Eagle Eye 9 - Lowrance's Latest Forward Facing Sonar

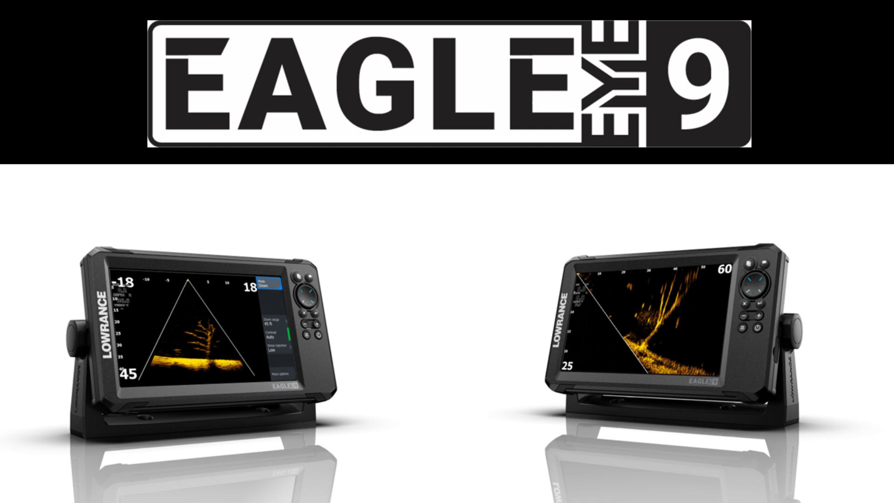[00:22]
This is a 9-inch screen, all-in-one unit that's easy to use and easy to install. It has live sonar, all for under $1,000 US. So to start the video off, we'll just talk a little bit about what this product is and some of the basic features on it, and then we'll go a little bit deeper dive as we go on. Near the end of the video, I'll share my thoughts and opinions on this product. So what is it, and why did Lowrance come out with this product? Well, this is live sonar for the weekend angler at a competitive price. Now, some of the most important features on this is it's fully integrated live sonar,
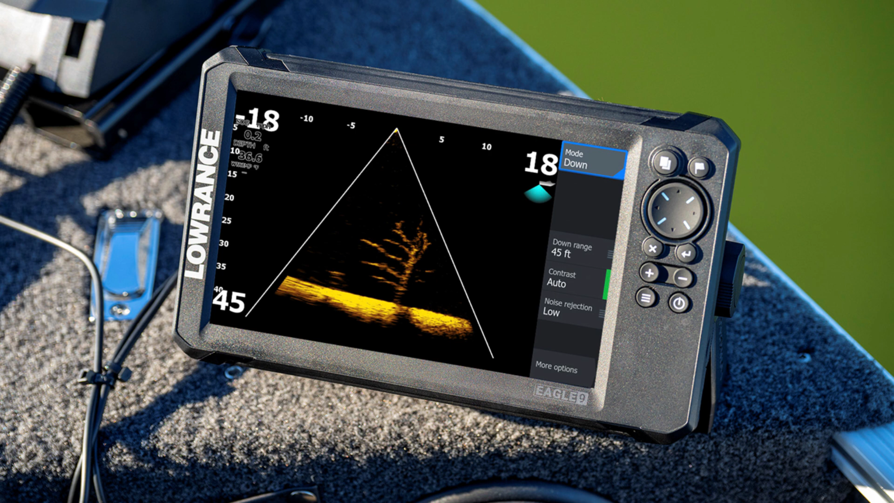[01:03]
chirp sonar, downscan imaging sonar with fish reveal. No sonar module is required, and like I say, that's all available for that under $1,000 price, which is going to be $9.99 retail. And at that $9.99 retail price, this is really a one-of-a-kind product. There's nothing else on the market that this even competes with. Here's a look at the sonar end of it, what you're going to get. Like I say, downscan with fish reveal, chirp sonar, the live view forward, and the live view down sonar. So those are four sonar views available in this one transducer. And again, no modules required. It'll plug right into the back of the unit. Unit also has embedded charts in it, and you can get a trolling motor or an optional transom mount.
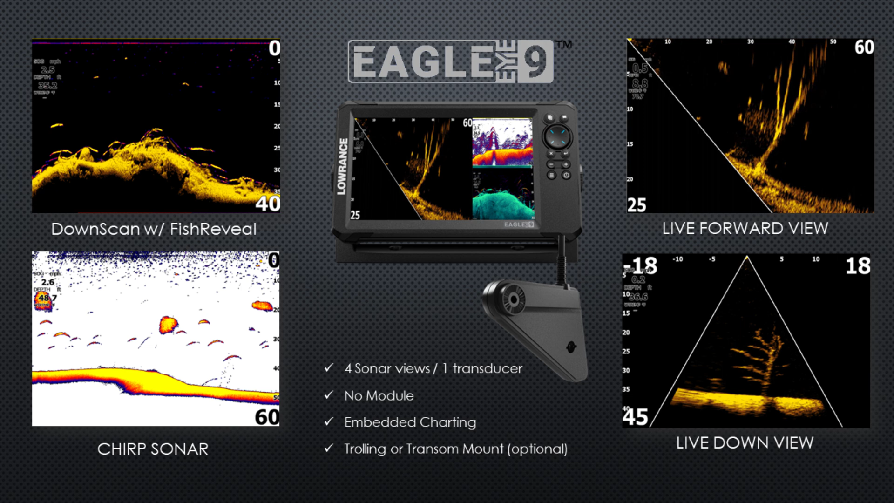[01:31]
One thing to note on the live view and the down view is they cannot be viewed at the same time on a split screen. They'll be independent screens. As far as the charting goes on the Eagle Eye 9, there's going to be two versions. The $9.99 version is just going to give you basic mapping for inland lakes. So if you don't really care too much about the mapping, that's probably the one to get. But if you do care a little bit more about mapping, you're going to be using it for navigation as well as finding fishing spots.
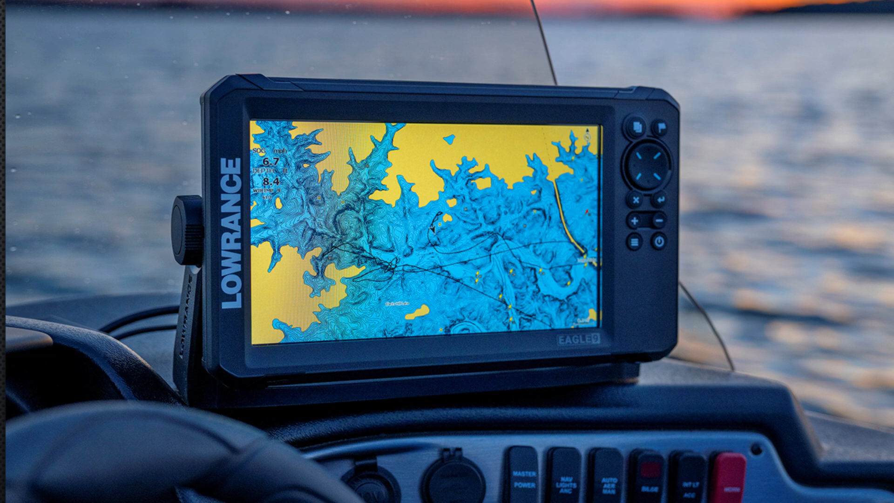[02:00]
You can upgrade for, I believe it's around $50, and you'll get the America Sea Map bundle. So that'll include inland lakes in the U.S., as well as some smaller inland lakes and coastal waters of Canada.
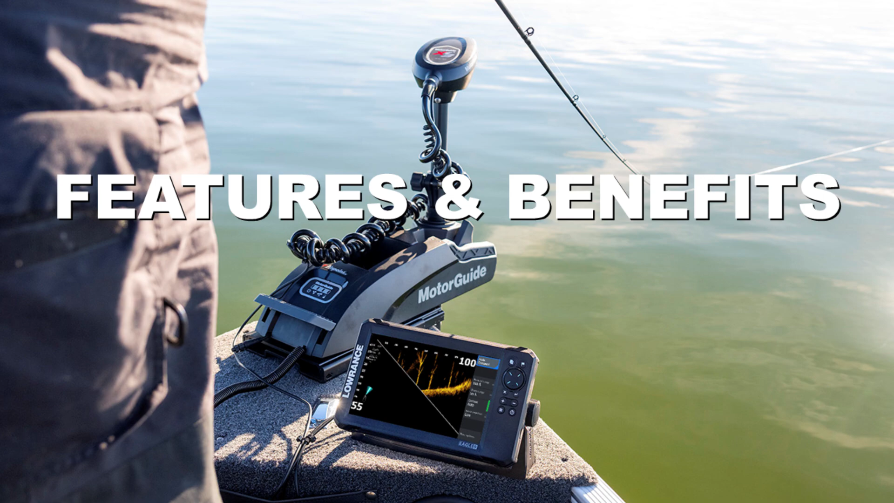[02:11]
For a unit at this price point, it is pretty impressive. The whole complete sonar solution that it is, Eagle Eye includes high-resolution live sonar views for down and forward, as well as chirp sonar, downscan imaging with fish reveal.
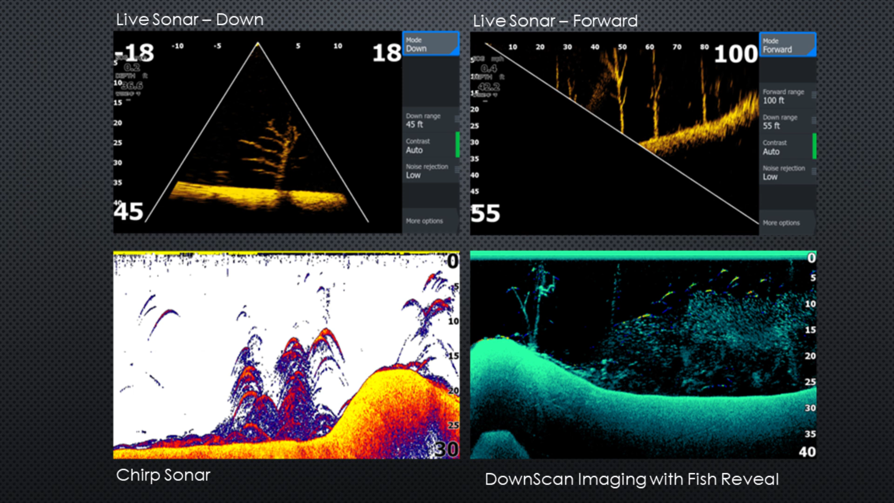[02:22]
So you're getting a whole lot on one transducer. Now, I mentioned earlier you can't view the down and the forward at the same time, but the Eagle Eye live sonar view display can be changed between forward or down without moving the transducer. This has been something I've been asking these sonar manufacturers to do for years with their higher-end live sonar products. So I think it's awesome that Lowrance has brought this feature into this entry-level product, and it actually just simplifies using the product.
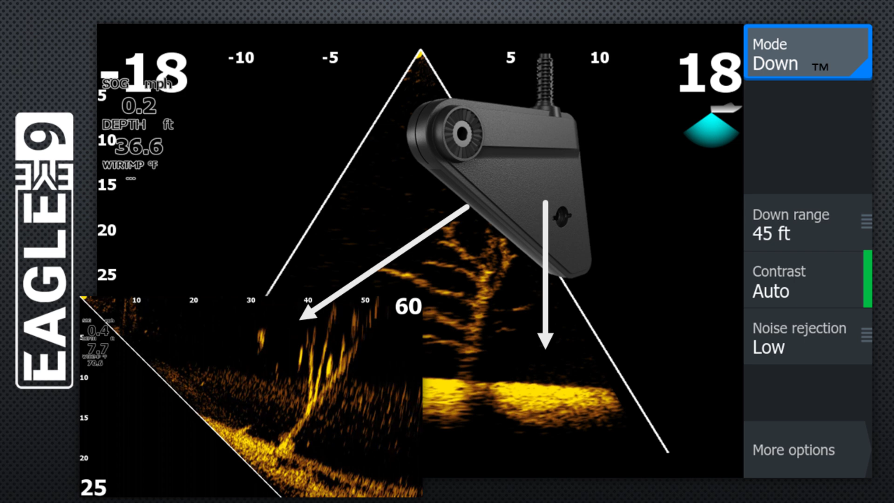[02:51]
So I think it's a great job by Lowrance here. One other nice feature that they've brought into their entry-level line on the Eagle products is the IPS screens. These screens are amazing in the daylight, even with polarized glasses, and at certain angles where the other screens would get washed out. This one is going to be bright all the time. This is awesome to have in their entry-level product. So you can see in this slide here, we have the Eagle at the top,
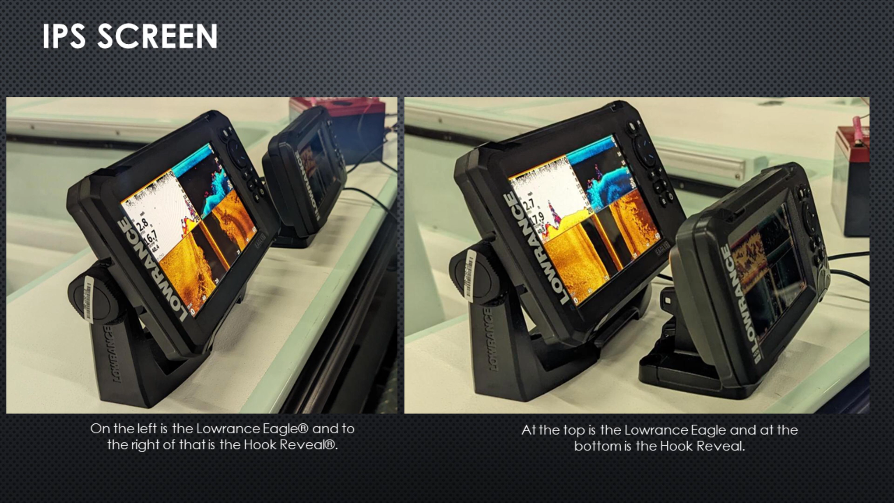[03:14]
the brighter screen, and then the older hook reveal. So you can see the comparison there between the two.
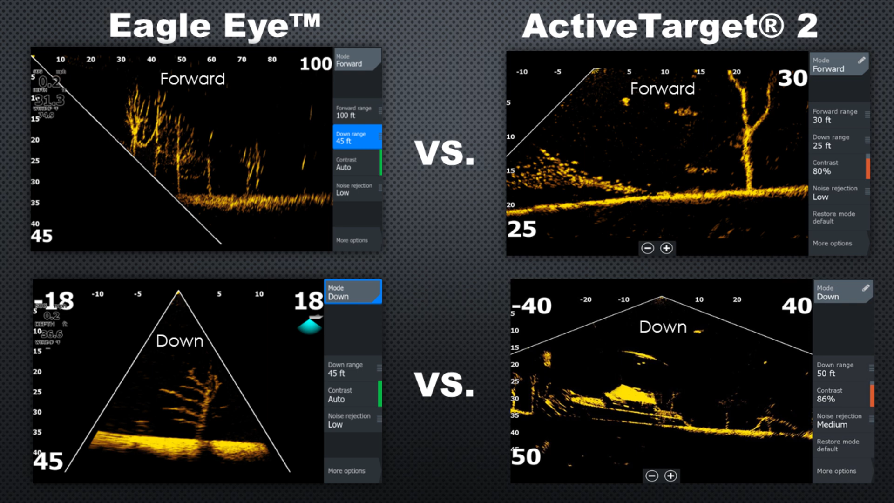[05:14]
And then down again, it's just that narrower beam, more focused of what's directly below you rather than at what's further out to the sides on the down view. So other than the coverage area, the other difference between Active Target 2 and Eagle Eye is the connection. So Eagle Eye transducer will connect directly into the unit.
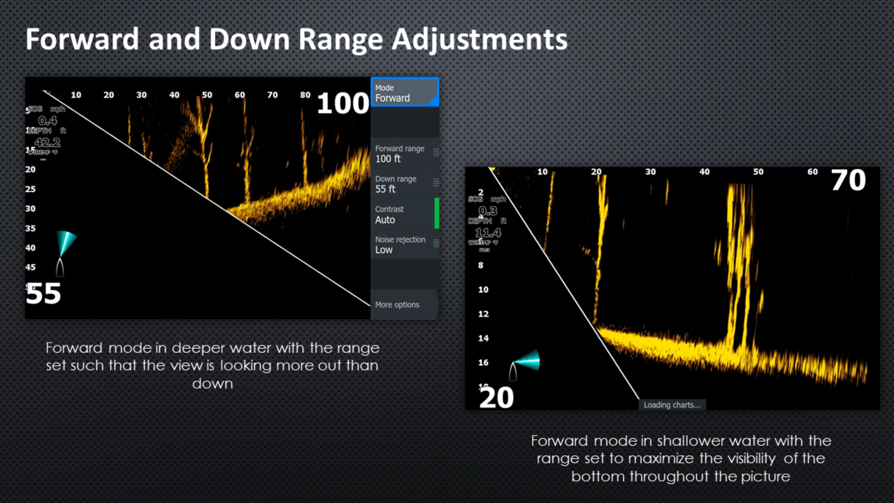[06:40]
It's almost that white angled line is basically cutting off half the screen, but that is just the sonar view. That's what the beam is going to look like. So to overcome that, if you make the adjustments like I recommended there, that will help you out. And that's going to be something you're going to have to play with on the water to kind of figure that out and see what works in each situation for you. Now you might already have some Lorance gear on your boat and you want to see what Eagle Eye is compatible with.